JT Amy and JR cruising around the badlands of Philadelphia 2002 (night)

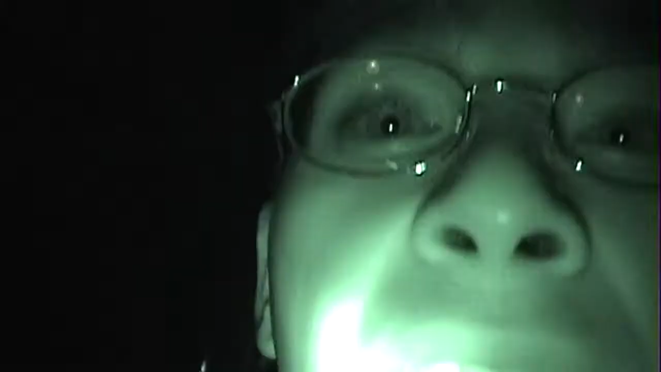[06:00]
It's everything JR said it would have been. They would have shot at us, man.
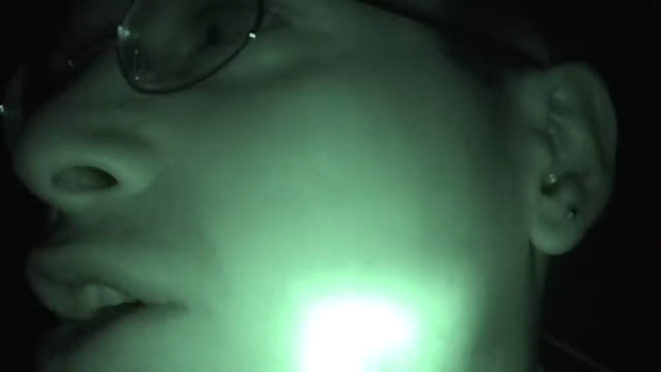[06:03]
I actually believe that. They were hardcore. She's fucking crying right now. You okay, mama?
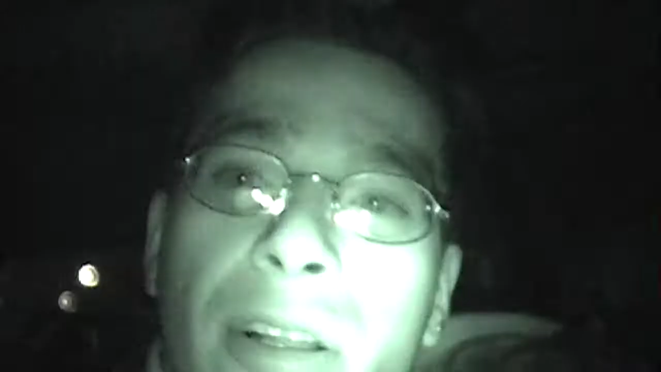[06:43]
And then I look like a dumb fuck with my hair and my glasses. I look totally like a fucking cop from Texas or something, big time. Walker Ranger or some shit.
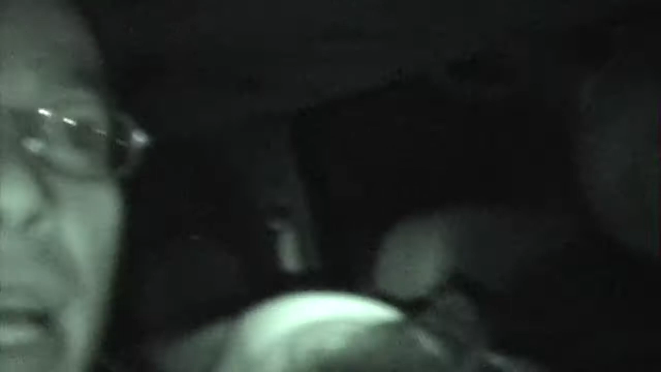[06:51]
I'm glad you had me take off this camera, man, and we're gonna continue to go through these badlands here right now, and we'll check it out. JR said I could turn the camera back on. We're like on a good route. Sorry that I've been fucking around, kind of, man. Philadelphia is pretty bad.
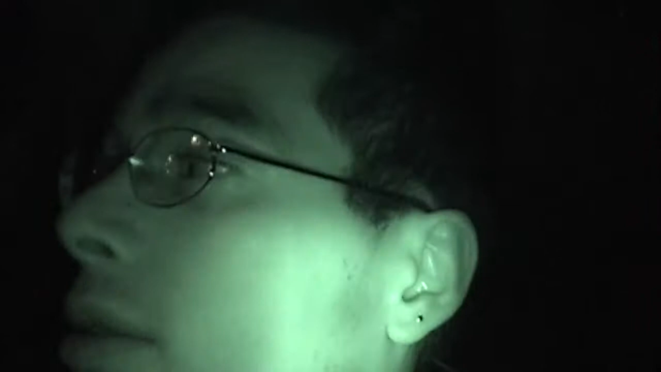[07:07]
It is. This is pretty safe right here. We're in a safe zone. Y'all wanna check it out? Check it out.
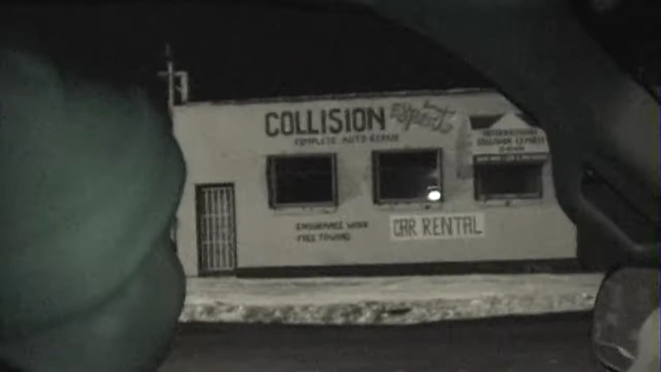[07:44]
Mm-hmm. Yeah. That's pretty fucked up, right? I'm sorry that I didn't believe this guy. You're safe, though. You're okay. We're safe now, man. He's got a club in there.
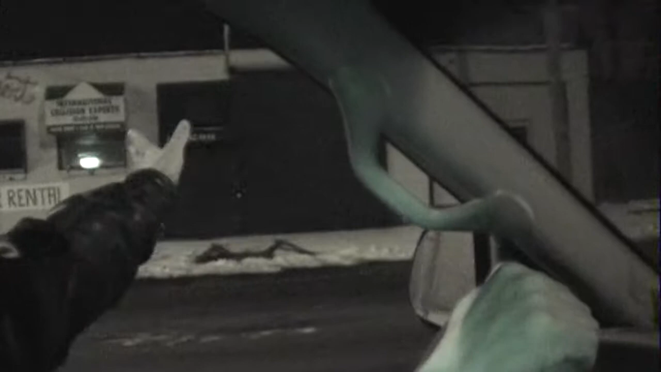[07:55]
That thing extends all the way to the back. Yeah. It's huge. It's got 2 stories. He's going to make a studio there.
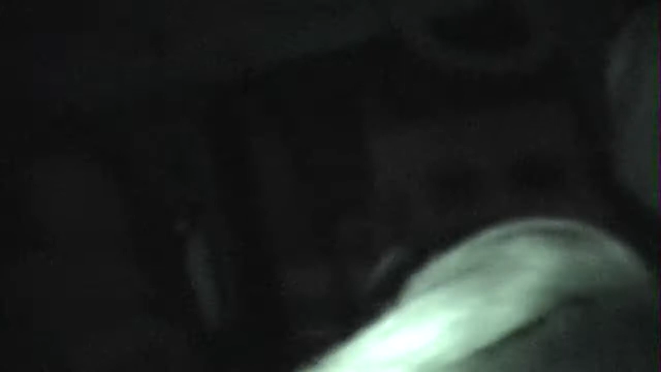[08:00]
Yeah? Yep. Whew. He got bands recording in there. Yeah, from fucking like rap bands and shit. Look, there's Santos Autobody.
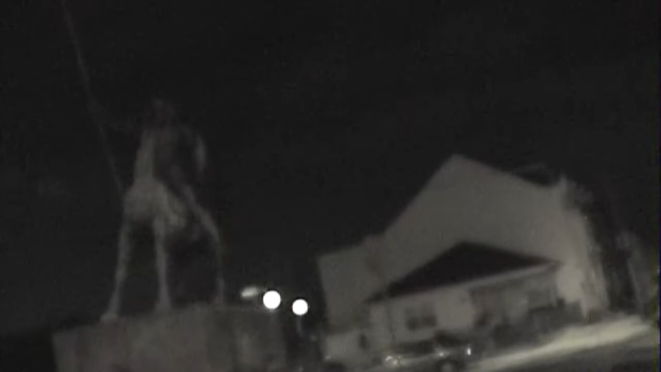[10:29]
Or at least back around. Let me get this statue monument a little bit better.
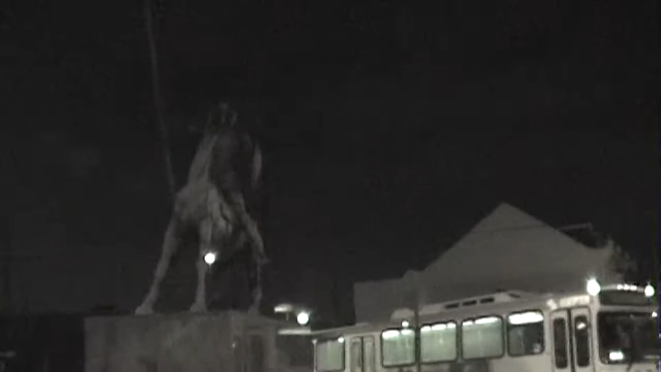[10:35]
I'm gonna zone in. Wow, that's cool, man. Is that an Indian? Is that a knight? What is that?
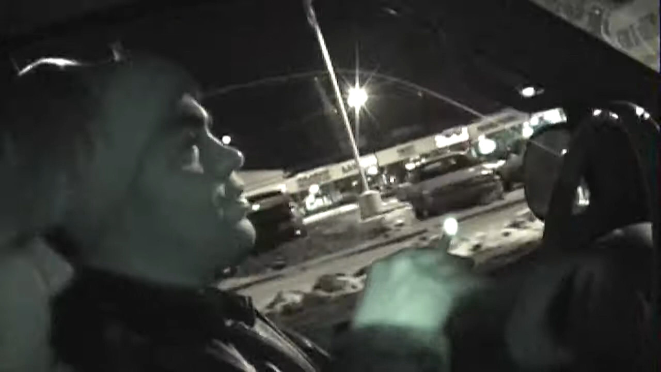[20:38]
He ain't lying though, look. Another cop. That's a cop right there, probably. I know where I don't go through. That's a cop.